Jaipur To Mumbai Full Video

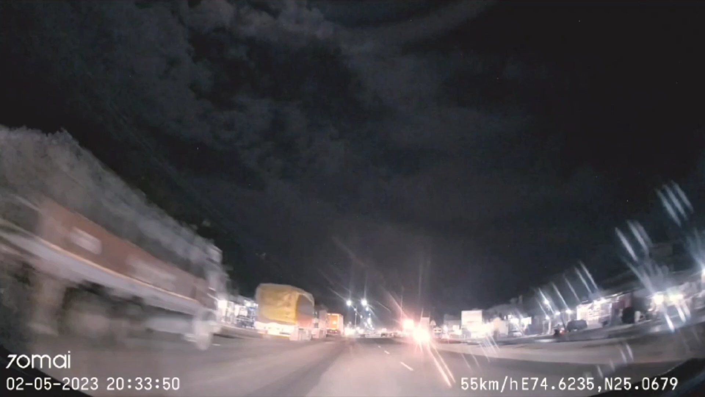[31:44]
ये तो भिलवाड़ा है। भिलवाड़ा पहुंच चुका हूँ। कार वाले हैं ये। और टाइम हुआ है 8:35।
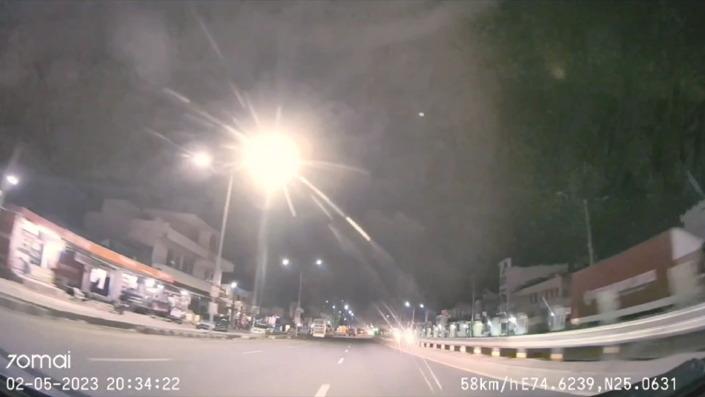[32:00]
यानी तीसरे लाइन में चलना खतरनाक है। इसमें कुछ पहनाना तो नहीं है।
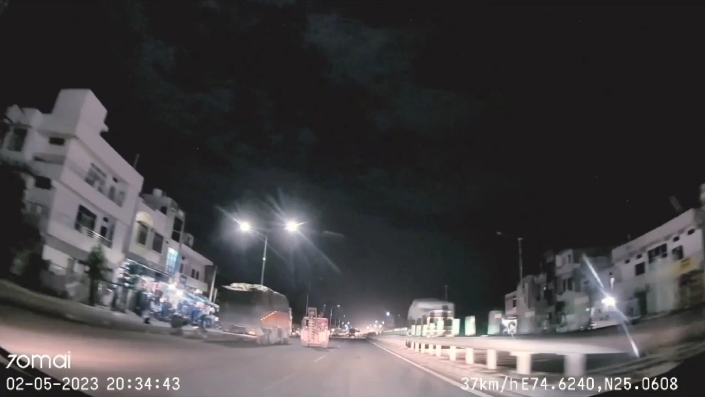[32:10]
ये क्या है? उदयपुर सीधा है, कनौली और आटून बाई तरफ से बाहर निकल जाए, आगे पता चल जाएगा किधर मोड़ना है। 10 बजे तक गाड़ी चलाऊंगा। 8:35 हुए हैं, अभी 1.5 घंटा गाड़ी और चलाना है, उसके बाद कोई अच्छा सा होटल देखकर
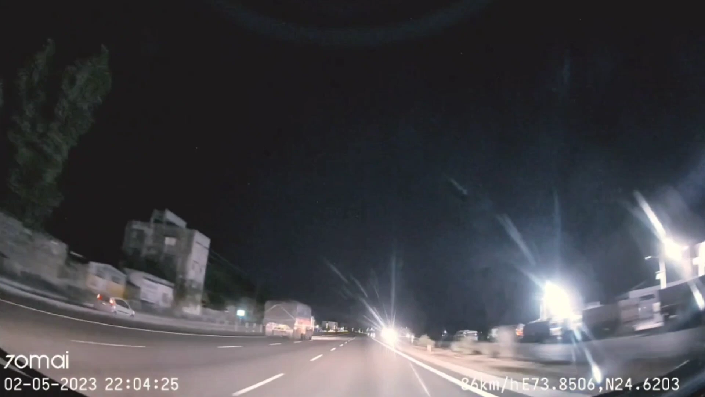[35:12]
सिटी शुरू हो चुकी है, मेन सिटी के अंदर तो बाईपास है, लेकिन सिटी काफ़ी दूर तक है, और ये है घाटी एरिया। और इस वक्त मैं चल रहा हूँ उदयपुर की घाटी एरिया में, चारों तरफ पहाड़ों से घिरा हुआ है।
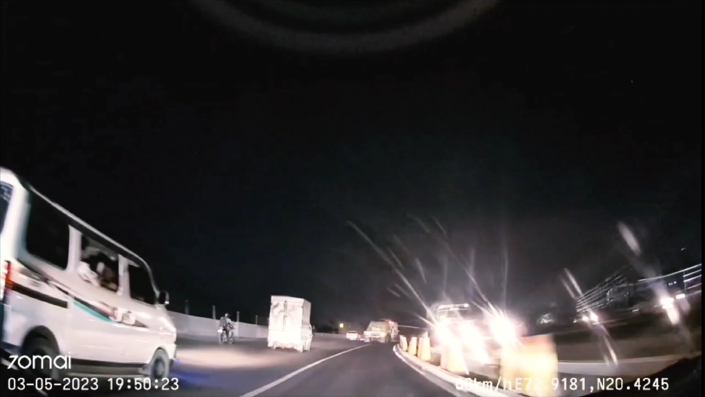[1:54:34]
टाइम हुआ है रात को 7:50, 8:10 बाकी हैं।
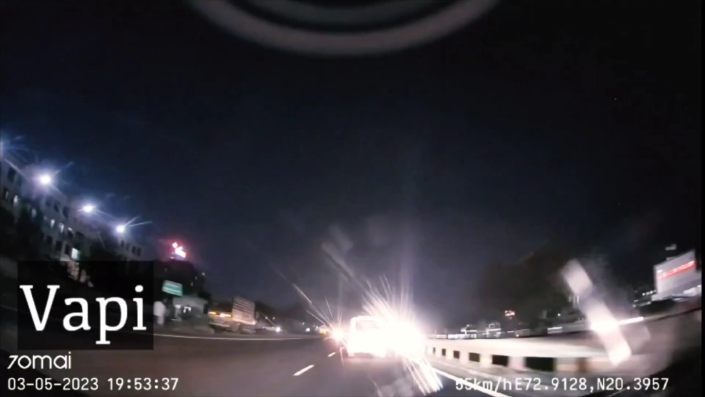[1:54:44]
वापी पहुंच चुका हूं, और ये है वापी। अभी गुजरात में हूं लेकिन बहुत जल्द महाराष्ट्र में दाखिल होने वाला हूं। महाराष्ट्र में दाखिल हो चुका हूं,
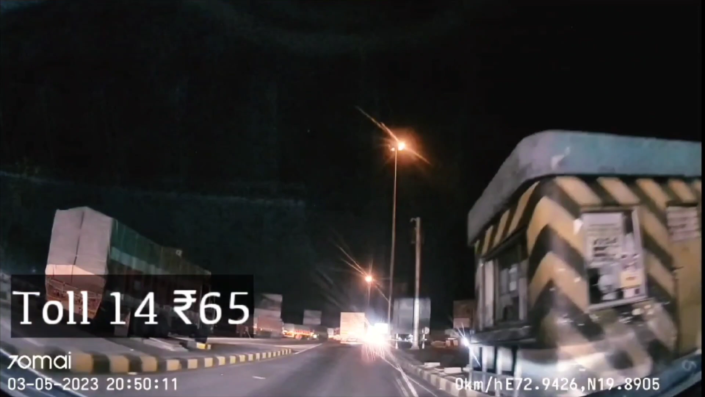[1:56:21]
और इस सफ़र का ये है 14वां टोल प्लाज़ा। यहाँ से बोईसर 15 किलोमीटर बचा है और वरई 43 किलोमीटर, और ये है मनोर। मनोर पहुँच चुका हूँ।